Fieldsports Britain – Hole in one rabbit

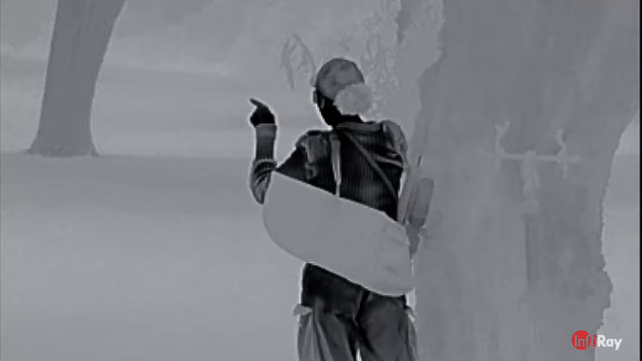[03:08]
I have my Pulsar here and it's the same as shooting anywhere. I just always make sure that it's safe.
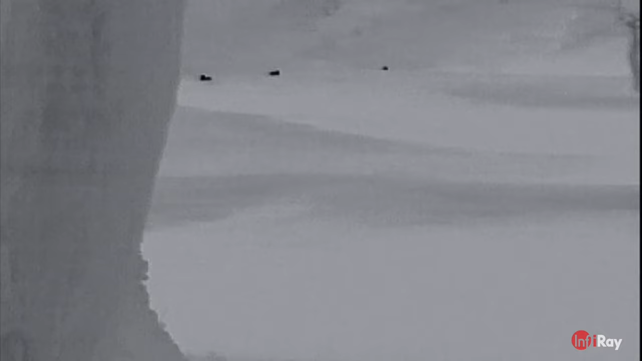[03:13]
I use the thermal for ranging as well. I can use the scope as a rangefinder. I haven't figured out how to do that yet.
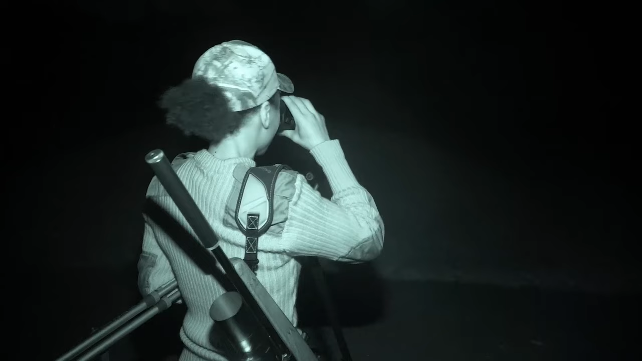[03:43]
I'll head that way. If I can get any of them, great.
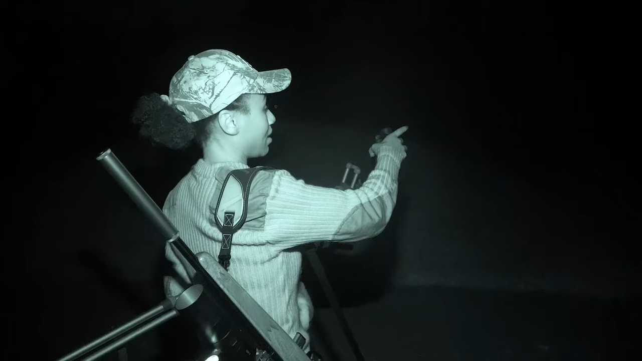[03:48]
If not, then I can tuck him behind those two. Three. The rifle is a Seiko rimfire. I have a feeling it's about 20 years old. It's always been really reliable.
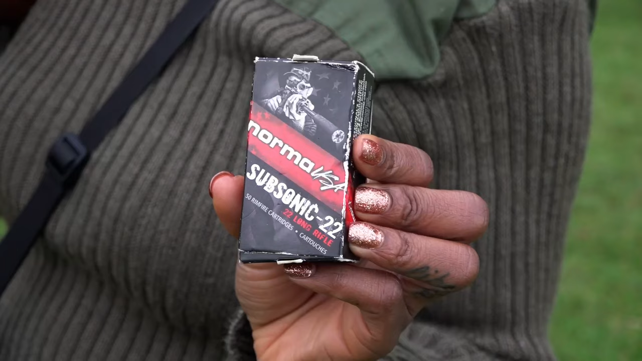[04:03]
I've always used this for rabbits. And the scope is an ATN X sight, day and night scope.
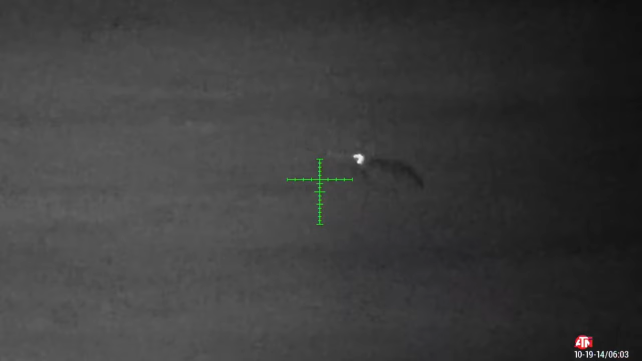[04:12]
And it's definitely been a game changer for me just in terms of being able to stay out longer, stay out in the dark and ultimately shoot more rabbits. I think I've had it for, I don't know, 10 days.
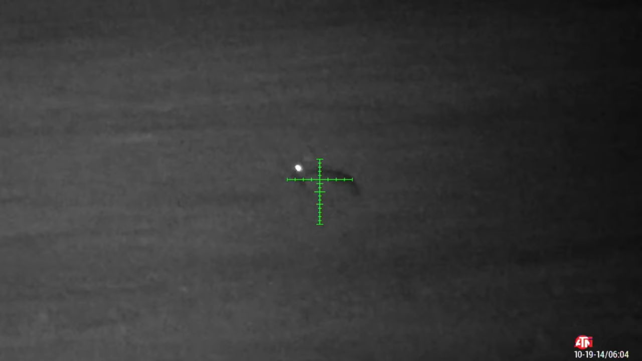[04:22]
And I absolutely love it. I still haven't fully played around with all the settings,
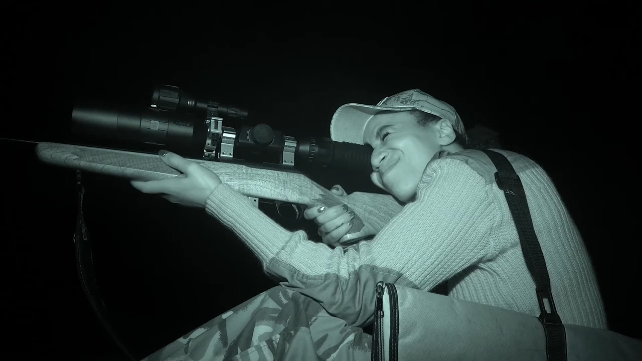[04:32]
but the clarity on the scope is like, it's crystal clear when I get it right. Which makes it easier for me, but also makes it safer. You know, I can take a shot with all the confidence in the world, you know, and,
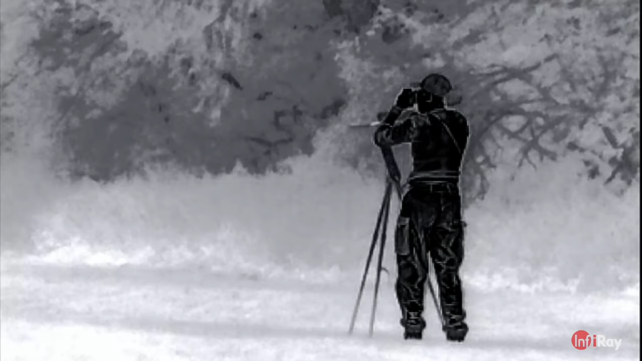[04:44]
you know, ultimately I am doing this effectively as a job. You know, I am doing it for pest control. I'm not just doing it for pleasure and for filling my freezer.
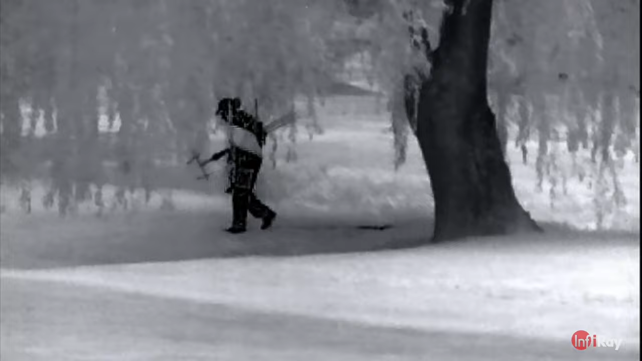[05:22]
tend to find that within 50 to 100 yards, I happen upon the first group of rabbits.
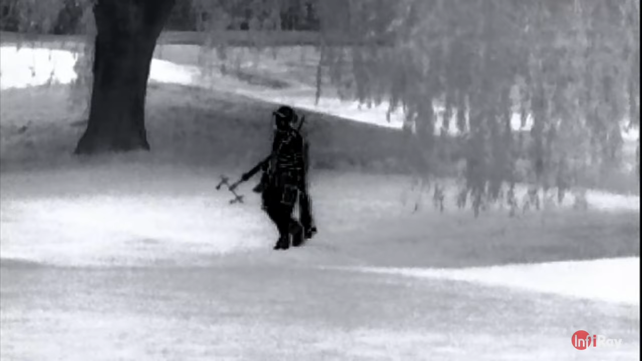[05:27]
I shoot what I can, you know, one or two and then the rest will normally run away.
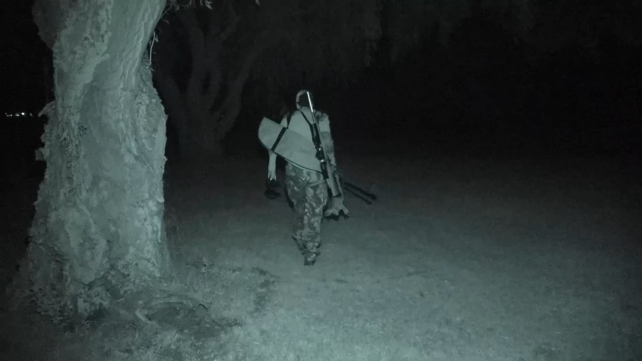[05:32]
I'll wait for 10 to 50 minutes to see if they come back out.
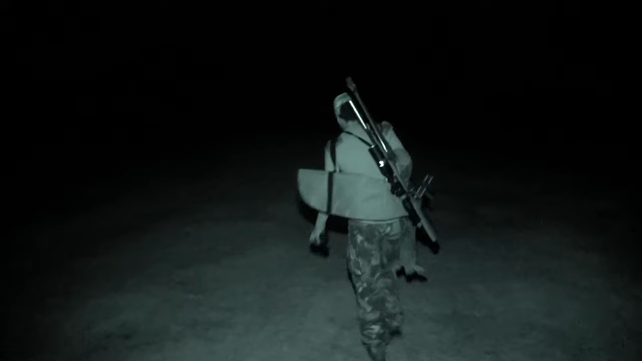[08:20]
I didn't see as many rabbits tonight as I have done in previous trips, but all three shots were instant kills,